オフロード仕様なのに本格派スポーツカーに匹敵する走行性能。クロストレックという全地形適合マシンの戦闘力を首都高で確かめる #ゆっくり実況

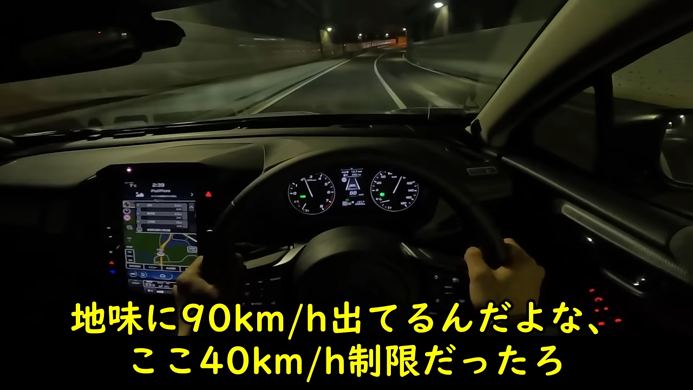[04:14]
地味に90キロ出てるんだよな。ここ40キロ制限だったろ。まあ暖気を兼ねてゆっくり流しているだけですし。しばらくは臨場感あるドライブ映像をお楽しみください。さっきサクッと言ってしまったけど、こういうしなやかに動いた上で不安定さを出さない足回り、本当に希少なんですよ。
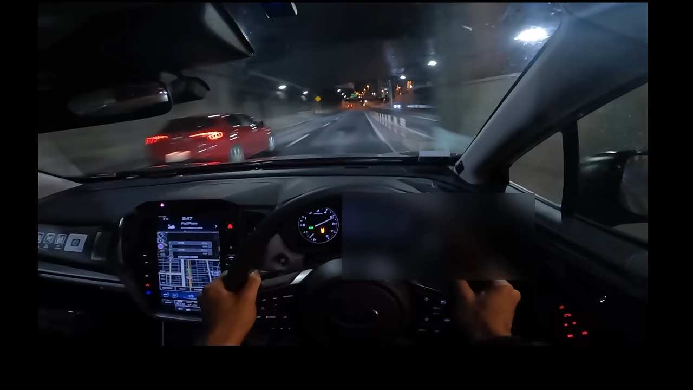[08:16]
これCVTなのに、多段式ATみたいに変速していくんですよね。もちろんパドルシフト付きで、変速を固定させて自分でギアを変える操作もできます。このモードが付いているのは最高ですね。同じCVTでもSとかBしかないのとは大違いです。さて例の左コーナリングですが、乗り物の接近具としてはアンダーステア傾向ではなさそうですね。追い込めば追い込むほど前がグイグイとインに入っていくようで、